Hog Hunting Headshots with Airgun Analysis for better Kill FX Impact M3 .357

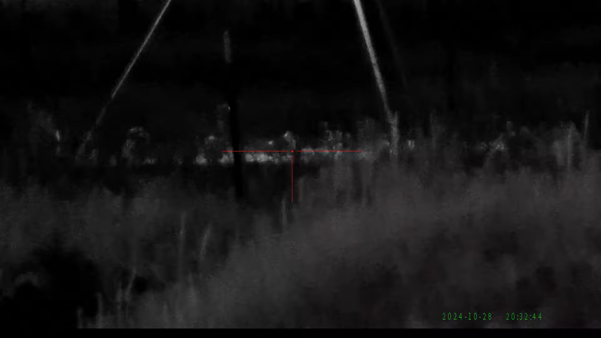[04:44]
with the power editing i'm able to kind of zoom in a little bit and kind of see exactly where it went and
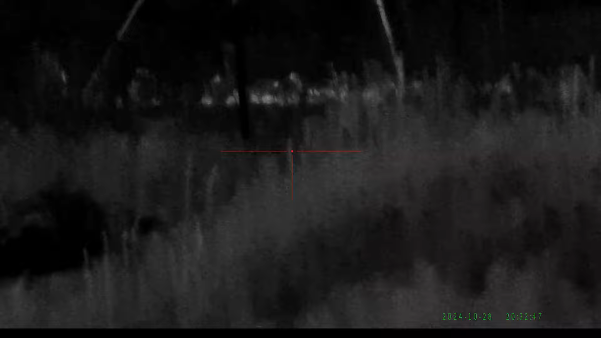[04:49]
i will check that out with you guys so that's what happens uh so usually when that happens uh you have to chase after it and probably run to another personal property and most of
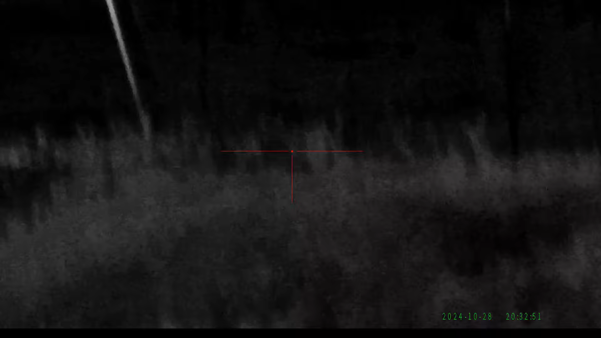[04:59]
the time we just can't find it so we just kind of started on this one came from the the right of the feeder
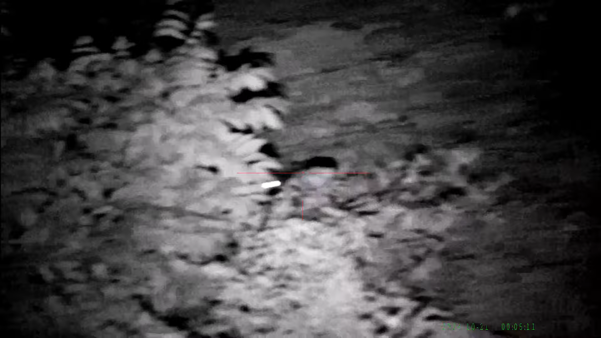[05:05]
looped back around it came and went back to the left and now it's crawling underneath the fencing to get to the feeder
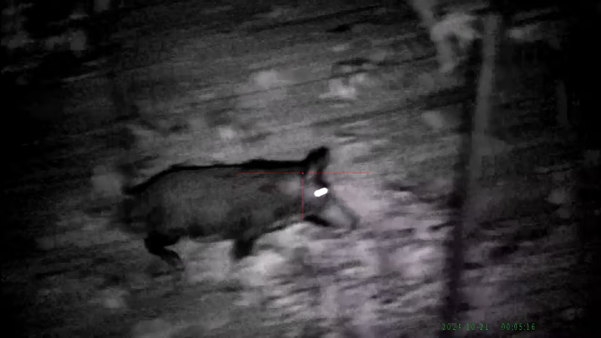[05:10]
uh it kind of just passes through without really look eating much and i i don't know if it noticed something or if we were there or not but this one was a little harder because of course when it paused it was behind brush and i couldn't really get a good side shot that would have been nice but it's just right behind brushes too and of course it's constantly moving this is where a tripod really help to kind of wait for it to pause and then send the shot down
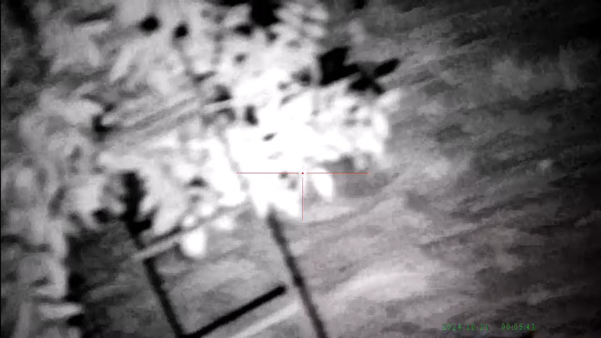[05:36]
now i'll go ahead and pause it right when the shot launches and then we're going to reanalyze this again if you notice after uh i sent my shot there's a loud boom in the background that's my friend drew on his stand uh and you see that i hit the uh this basically kind of a
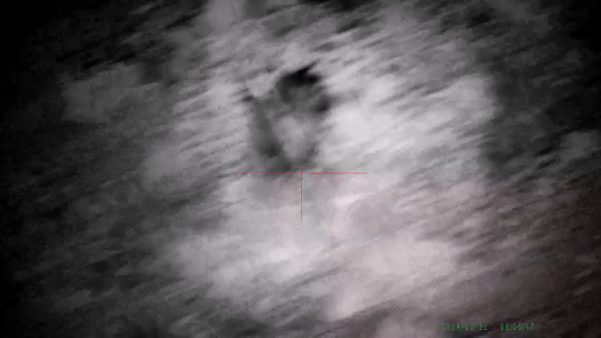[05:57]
nice court you know like the vital organ area and does run off now
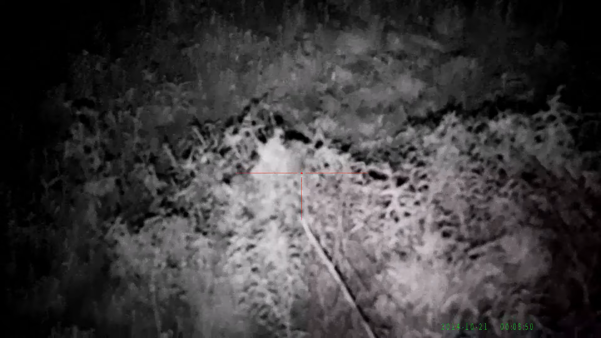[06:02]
we have my friend javier was sitting next to me and he had a thermal to watch him and he ran
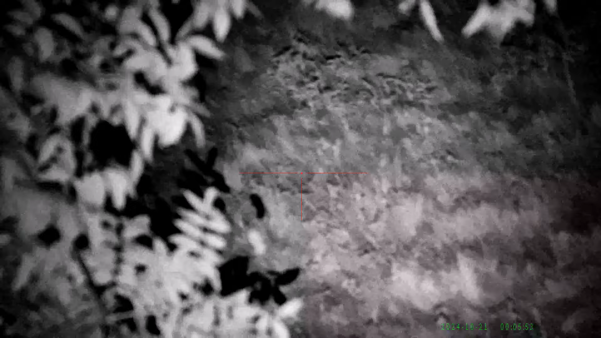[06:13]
nicked his lung uh left and right eventually ran out of breath and drowned his own blood uh and
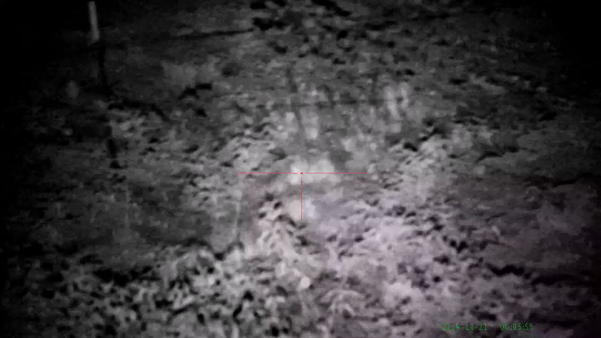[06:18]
then eventually died all right so i want to get a zoomed in version of and the slow motion of what i thought i hit this
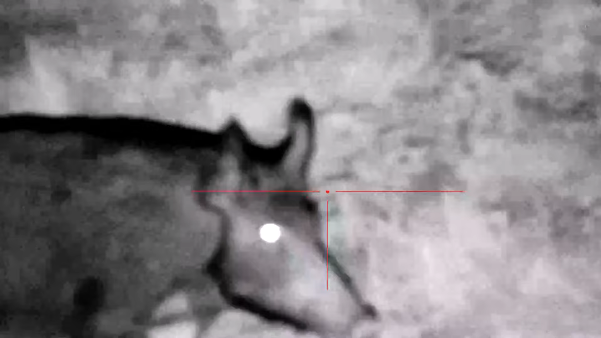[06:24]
is where i put the crosshairs it's taking a step and
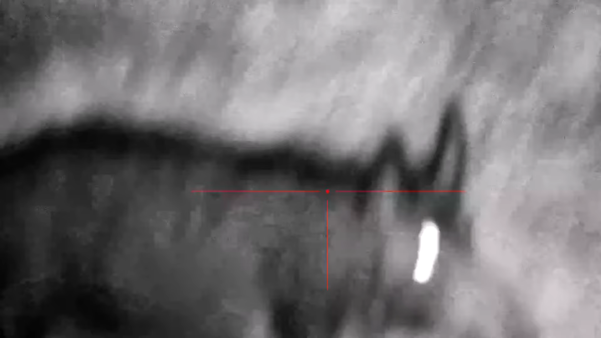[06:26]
then when i launched it uh
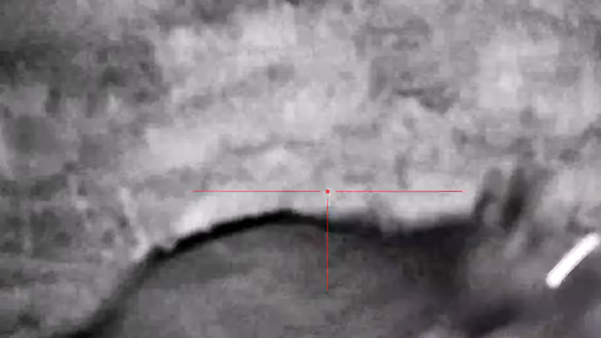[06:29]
yeah it did go where i thought it would go and you see that it moved uh from the point of impact on what i thought it would launch and it could be yeah probably twerked it it was moving and it was just a i guess a difficult shot to try to hit the head uh i did thought i aimed it right on the head when i launched it but between the time difference between
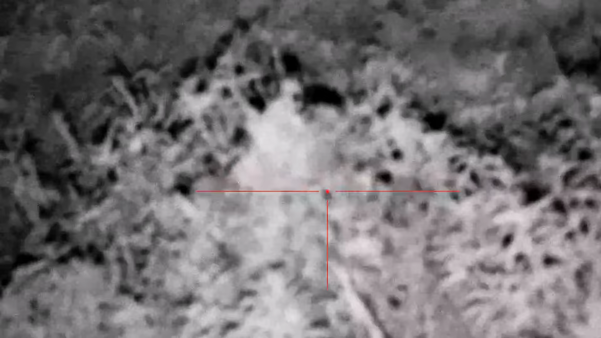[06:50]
seeing the head pulling the trigger launching the thing while it's moving uh i eventually just hit the body uh instead but i guess it was a
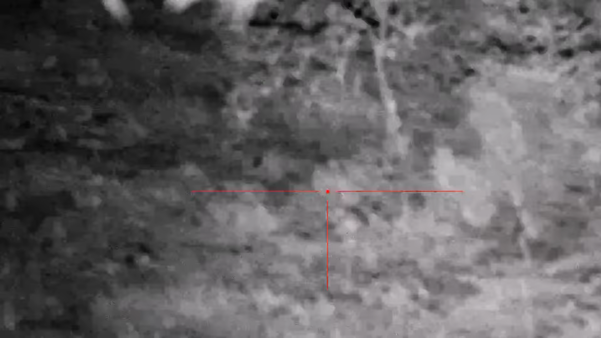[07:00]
good thing i thought it was my zero that was off it was just me and it did eventually die my friend was able to track it so yeah thanks for watching uh i hope you had enjoyed this video and